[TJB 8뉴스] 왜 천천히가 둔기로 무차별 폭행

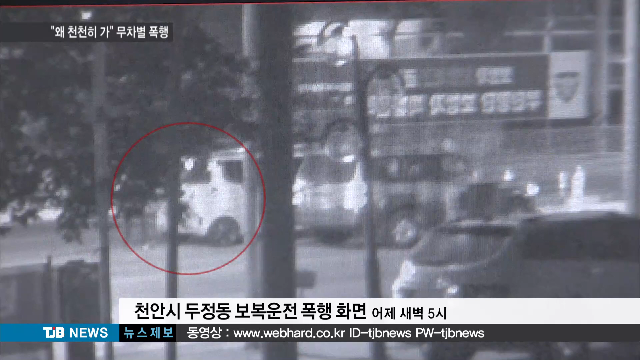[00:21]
뒤이어 승용차 트렁크에서 뭔가를 꺼내는가 싶더니 운전자 한 명이 머리를 감싸지며 달아납니다. 또 다른 일행에게도 둔기를 내려칩니다. 야구방망입니다. CCTV에 찍힌 이 화면은 어제 새벽 천안시 두정동 1번 국도성에서 벌어진 보복운전 폭행 장면입니다. 머리를 맞은 20대 운전자는 응급수술을 받고 겨우 목숨을 건졌습니다.